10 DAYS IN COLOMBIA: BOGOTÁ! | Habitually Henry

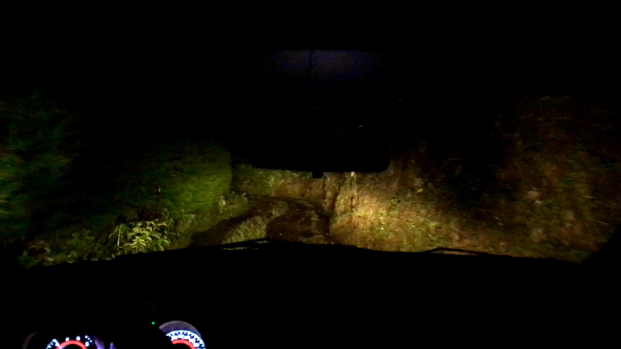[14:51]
So we're like going through the middle of the Colombian wilderness. It's mm-hmm. pitch black outside. Mm-hmm. It had just torrential downpour. There's no road signs. No road signs. I mean, and there's no lights. It's pitch black. Yeah. And we have no idea where we're going. No idea. We're kind of just guessing at this point.